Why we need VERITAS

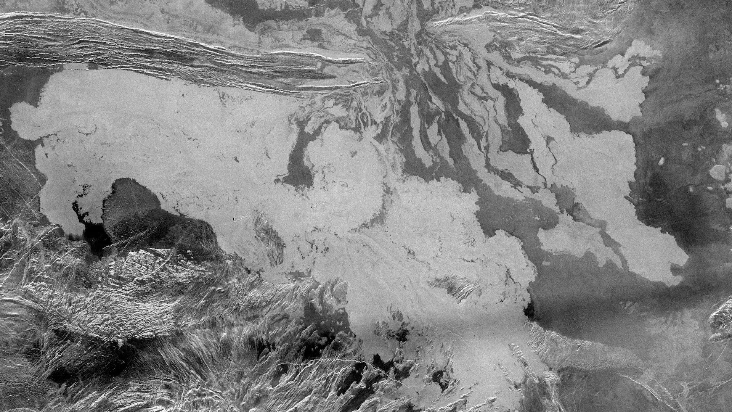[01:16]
These maps would help scientists understand the surface of Venus today and how it has transformed over tens of millions of years.
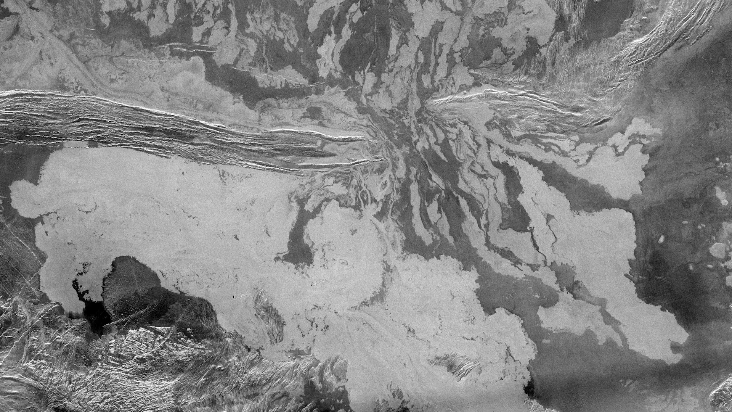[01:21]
From orbit, it would also be able to analyze the different types of rocks found across the planet,